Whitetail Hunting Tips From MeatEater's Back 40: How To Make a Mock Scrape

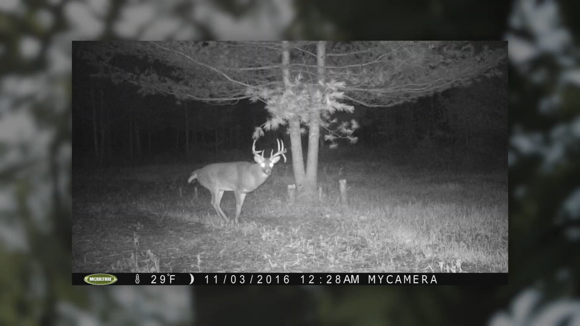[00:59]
spot where I want to get good trail camera pictures because deer will often check those scrapes and stop for a moment allowing you to get a good picture